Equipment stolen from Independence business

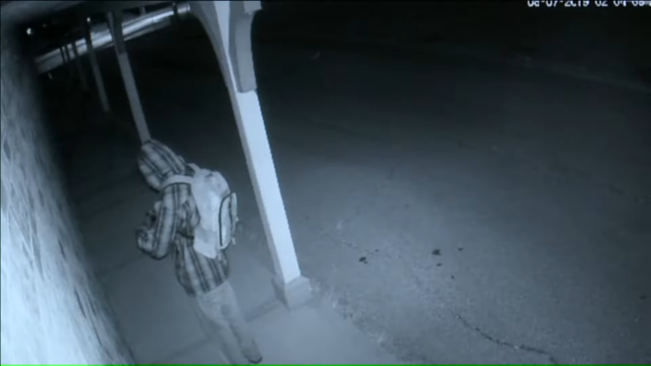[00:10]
You can see a person wearing a hoodie and a face mask walk to the front of the store and hold up a gun.
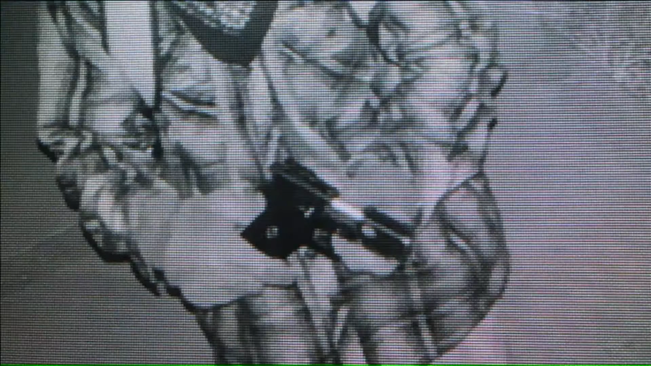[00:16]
Once inside, the person walks to the front office stealing cash from the register.